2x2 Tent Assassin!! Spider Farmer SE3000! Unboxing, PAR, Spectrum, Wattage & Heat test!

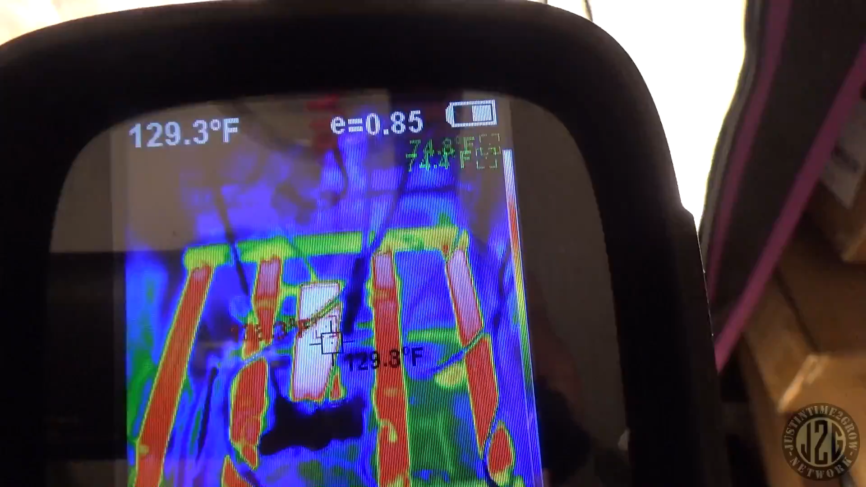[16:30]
On screen: spot 129.3°F
crazy hot spots or anything i don't really see anything too out of the ordinary
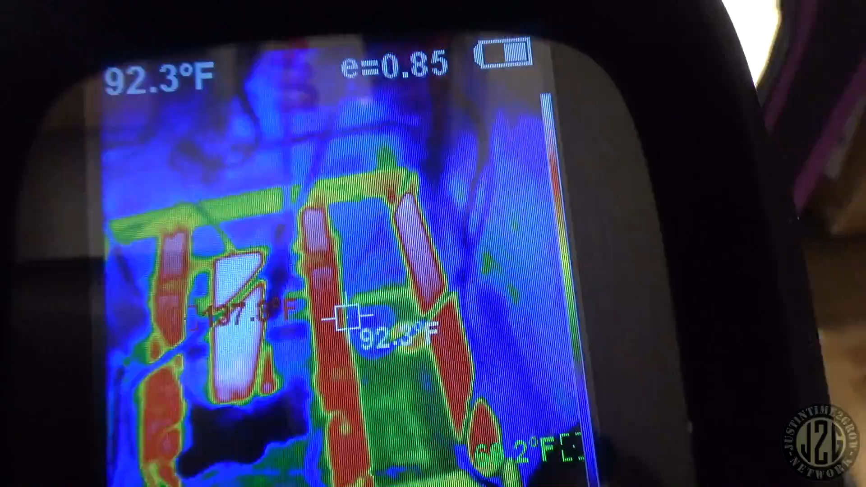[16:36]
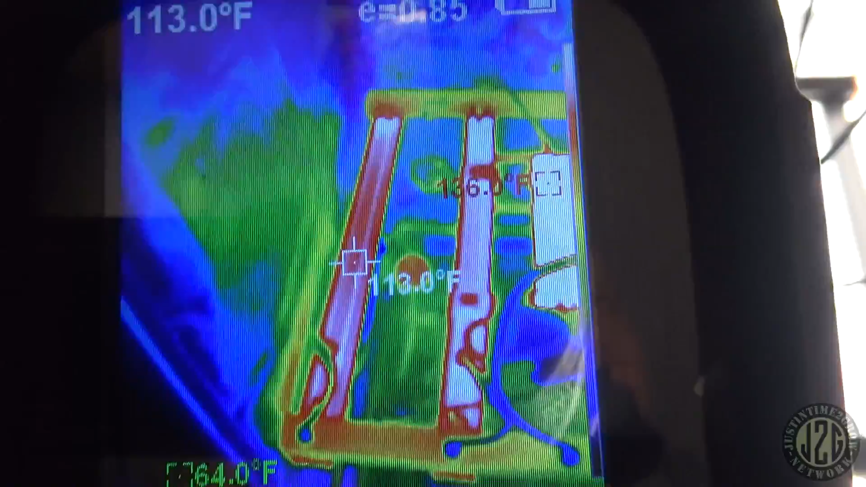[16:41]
On screen: spot 113.0°F
other than the bars are actually pretty low that's pretty good 112 113 usually
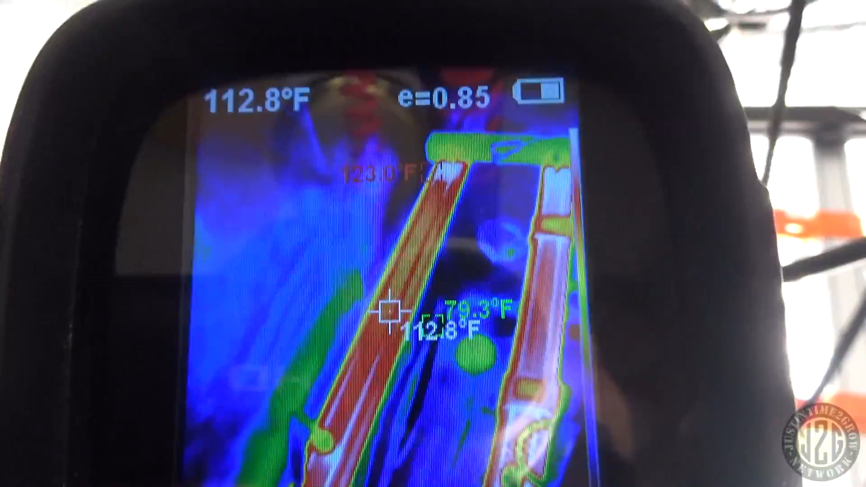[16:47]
On screen: spot 112.8°F
they're in like the 120 130 range so they're doing a really good job of uh having enough metal on these bars to dissipate the heat well that's going to keep the diodes lasting a lot longer
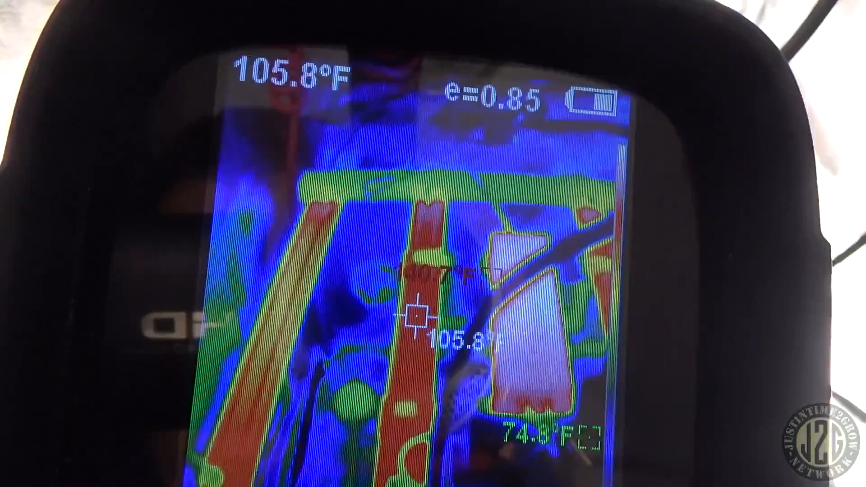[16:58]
On screen: spot 105.8°F
and 116 next to the driver the driver is pretty warm
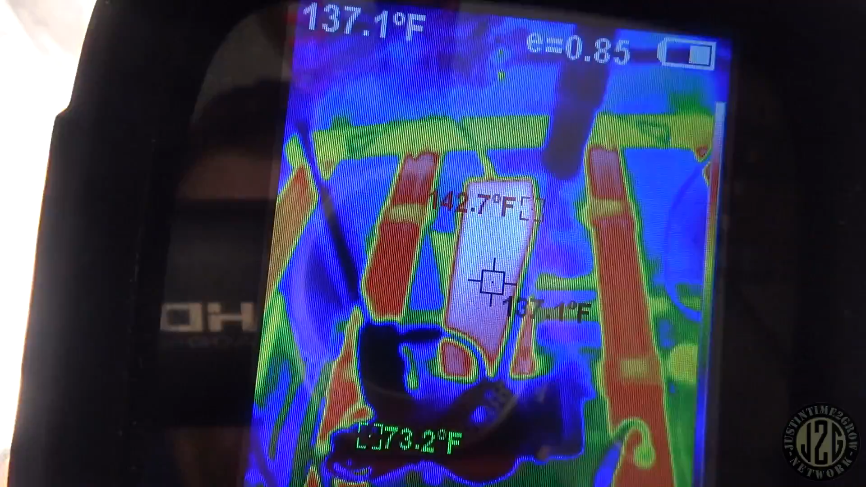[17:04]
On screen: spot 137.1°F, max 142.7°F, min 73.2°F
137 to 142 so that is on the upper end as far as heat on
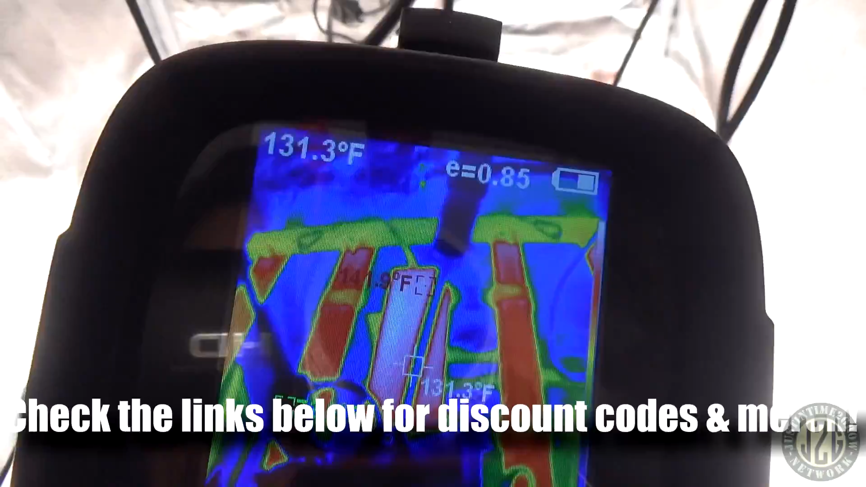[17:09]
On screen: spot 131.3°F
the driver they're actually driving the driver pretty hard but you can see the bar temp is amazing
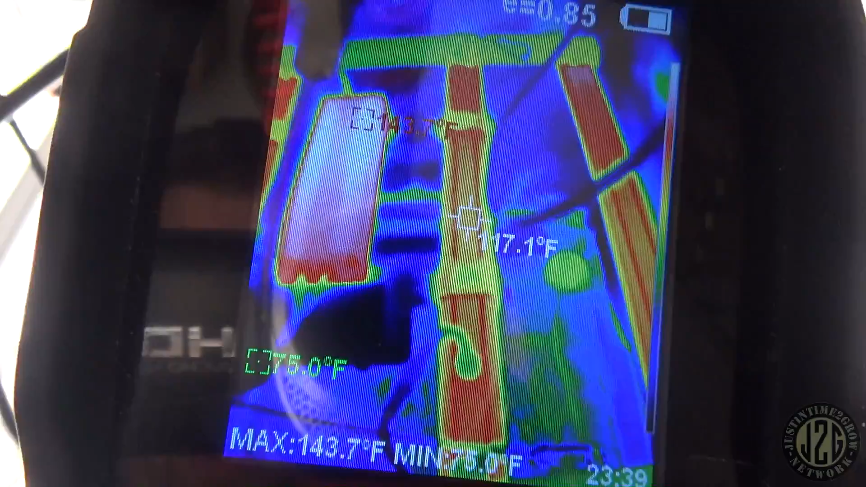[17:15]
On screen: spot 117.1°F, max 143.7°F, min 75.0°F
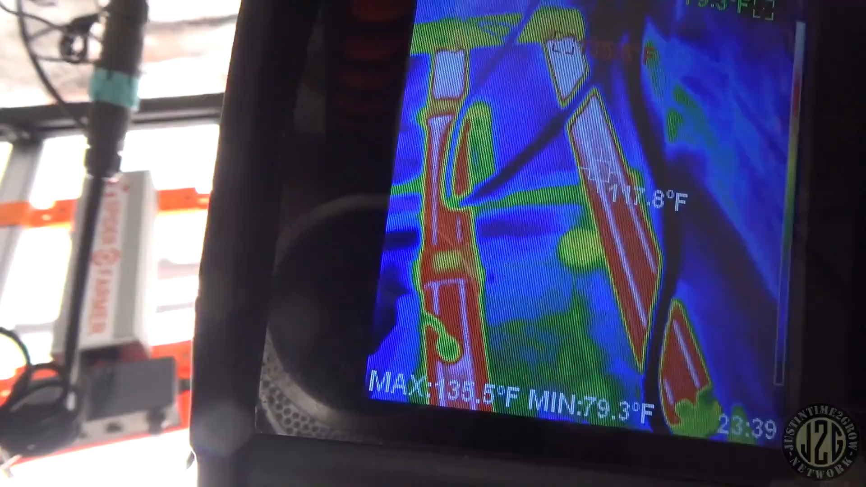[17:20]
On screen: max 135.5°F, min 79.3°F
118 on the hottest corner there
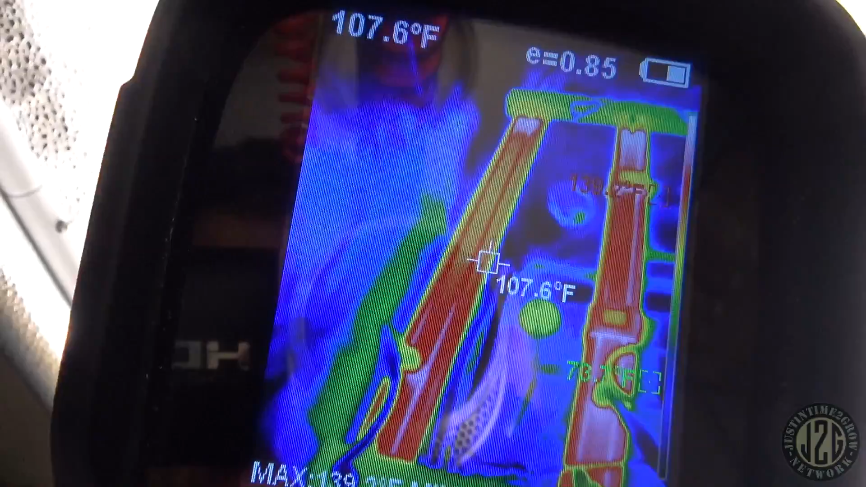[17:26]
On screen: spot 107.6°F
yeah that's not bad at all not bad at all 112 to 118 on the bars